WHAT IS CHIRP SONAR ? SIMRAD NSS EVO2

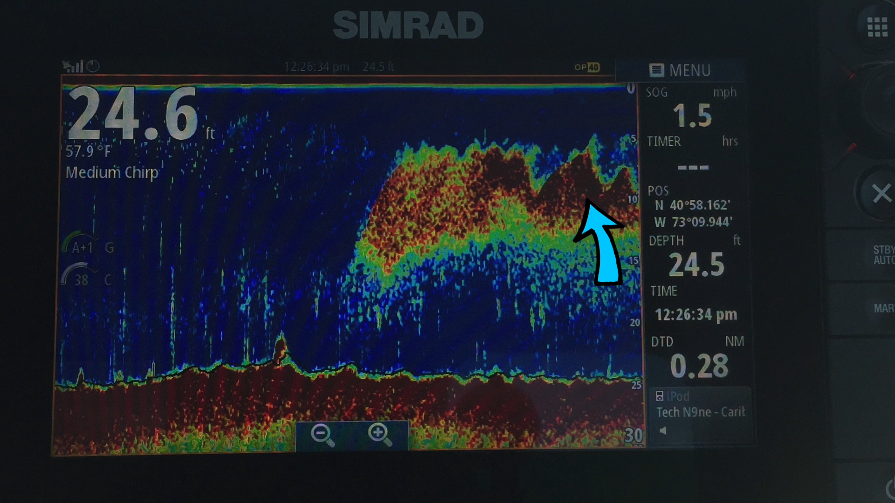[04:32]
On screen: water 57.9°F, speed 1.5 mph
is just a little tighter and bunker is manhaden up here uh the bunker pot is just a little tighter and you can see that the return is more of a solid return but when those fish now spread out a little bit that's where you get your target separation
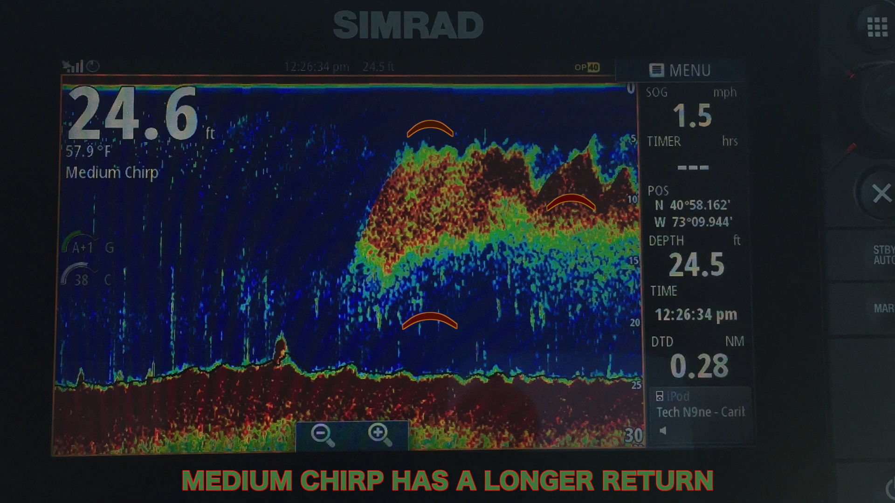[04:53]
On screen: water 57.9°F, speed 1.5 mph
being active on it you would easily see the long walk of that fish in that pod so you'd know that there's this is a pod you might want to work all right even though it's not showing signs of being worked yet
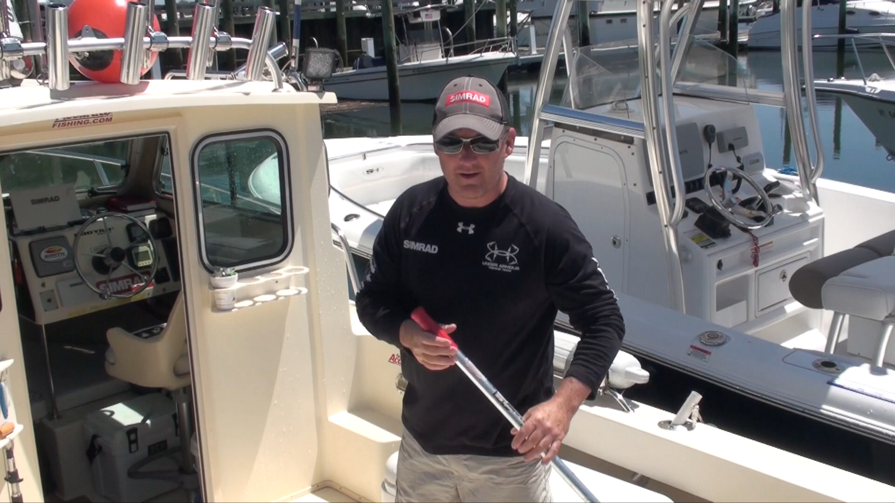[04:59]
all right let's go to a spot here real-time video that i took out montauk of the same exact
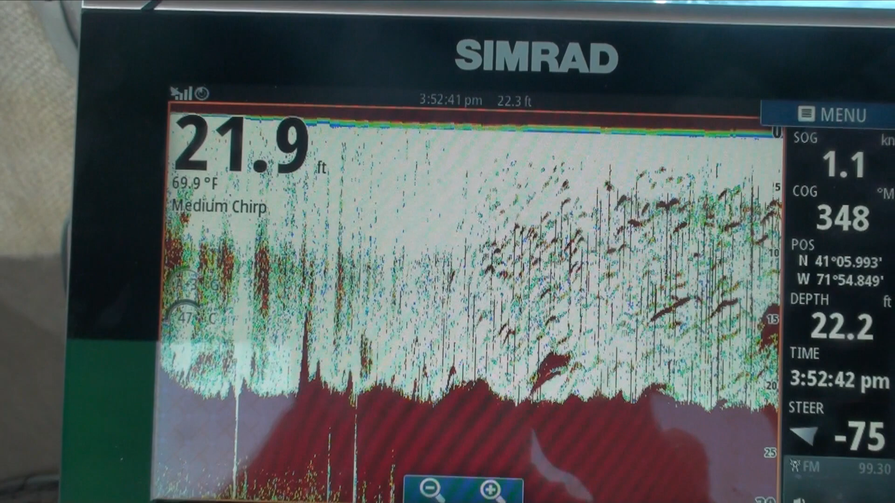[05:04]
On screen: water 69.9°F
scenario i was just talking about in that last picture all right handheld horrendous you may get seasick
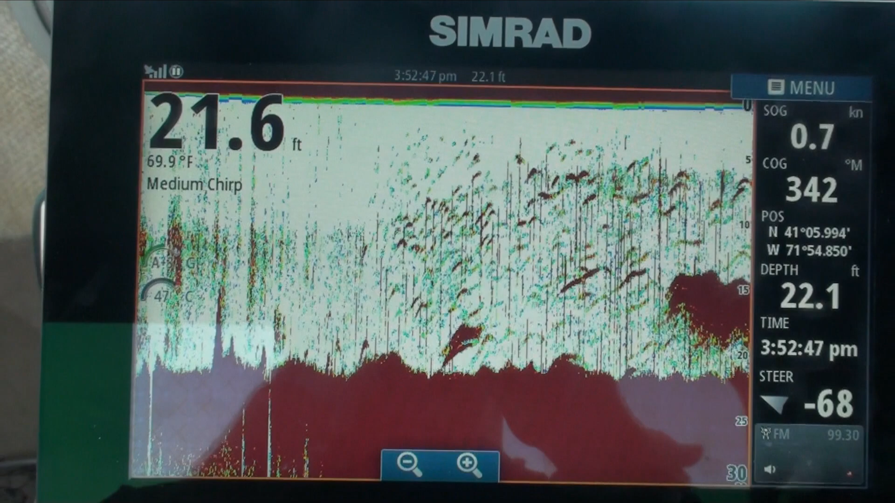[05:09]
On screen: water 69.9°F, speed 0.7 kn
watching the video but to explain exactly what i was talking about how you have that pot of bait and then you're gonna have the
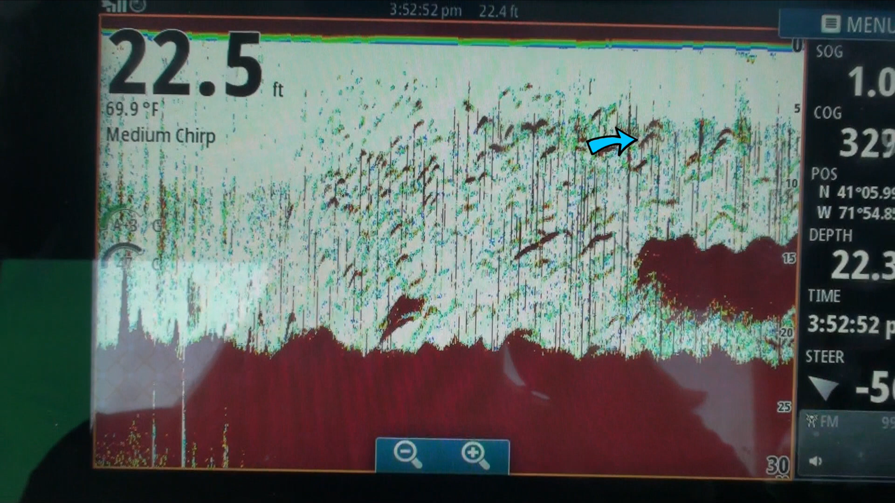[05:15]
On screen: water 69.9°F
fishhawks all around it pay particular attention to the two bass that are on the bottom of that school
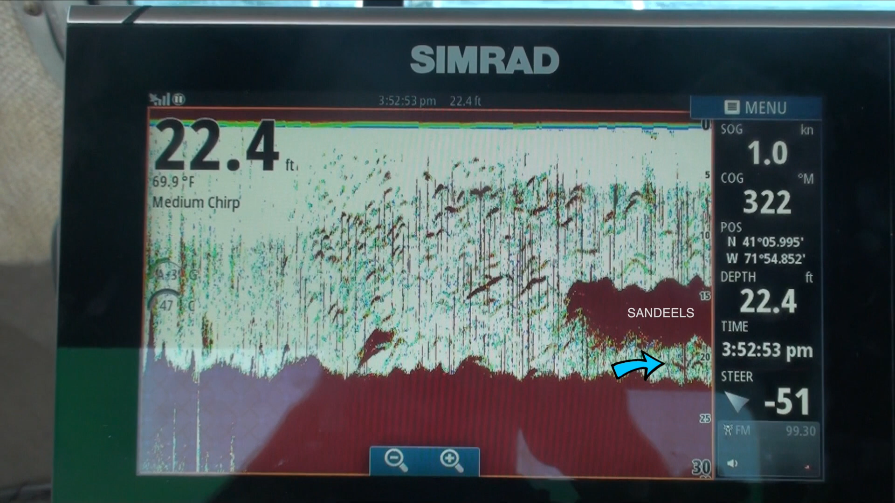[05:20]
On screen: depth 22.4 ft, water 69.9°F
of bait all right check it out it's tough you may need a drama meme but it gets my point across let's get back to high chirp now all right high chirp is the